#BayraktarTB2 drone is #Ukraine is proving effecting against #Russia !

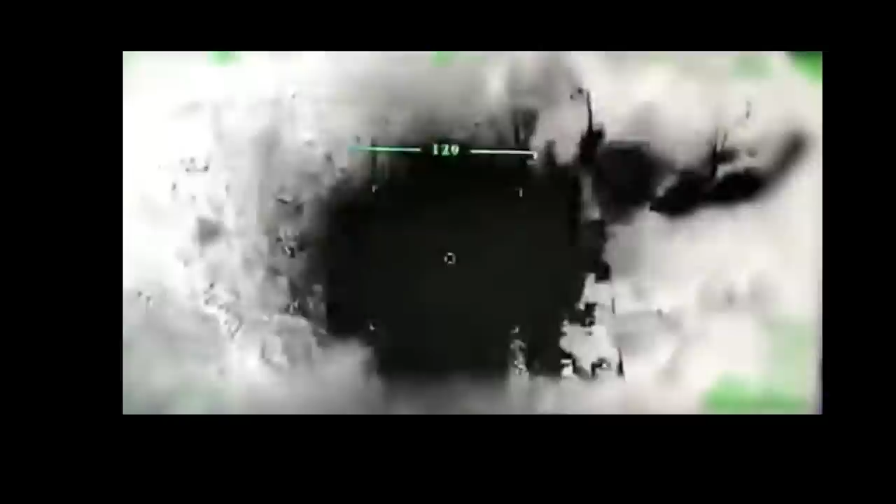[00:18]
several video clips have emerged on the social media platforms showing Turkish combat drones Bayraktar TB2 destroying Russian tanks and convoys as President Putin's forces tried to make inroads into the country.